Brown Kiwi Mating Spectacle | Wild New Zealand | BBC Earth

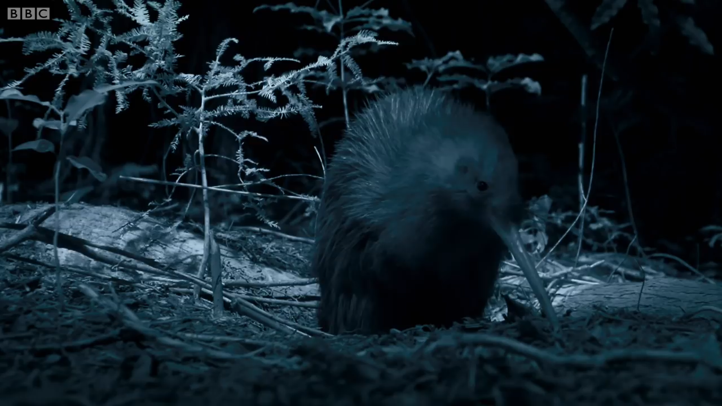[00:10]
a brown kiwi leaves his burrow for the pitch dark of the primeval New Zealand forest.
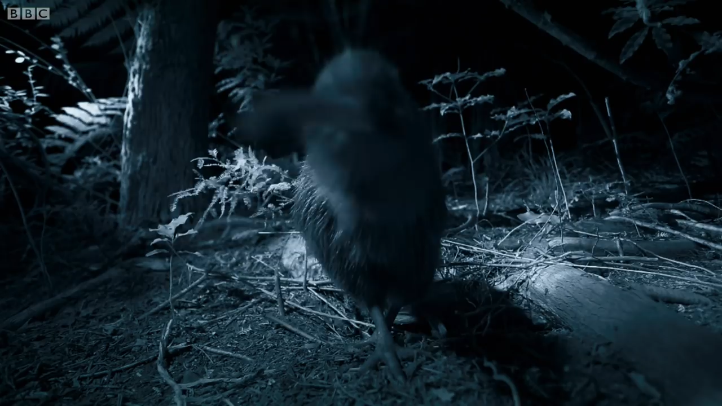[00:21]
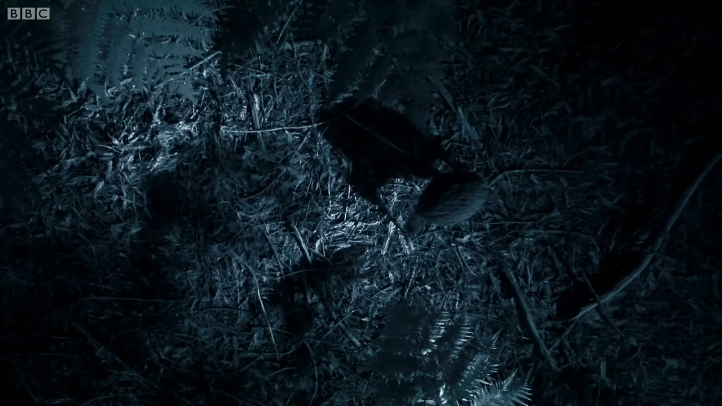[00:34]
A kiwi is a most distinctive and peculiar type of bird.
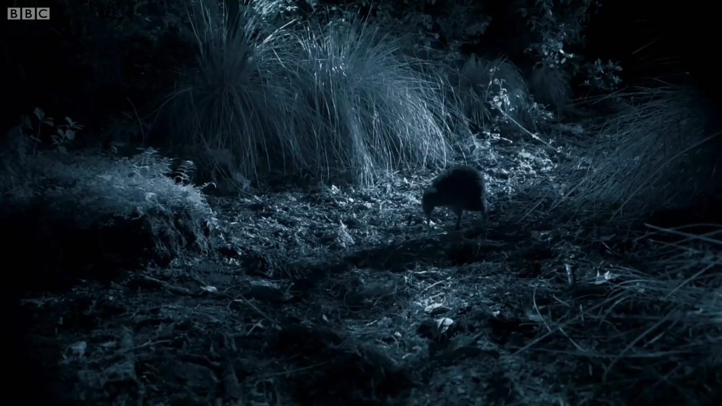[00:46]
He's about the size and weight of a stout chicken, but he's more closely related to an ostrich.
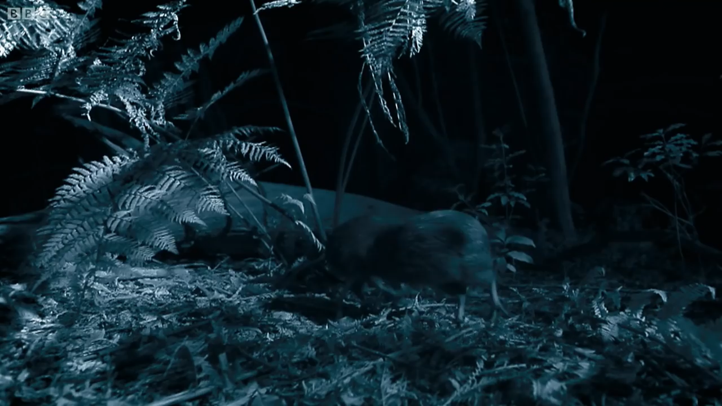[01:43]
These birds are part of an habituated group, which means we can film intimate details of their private behaviour.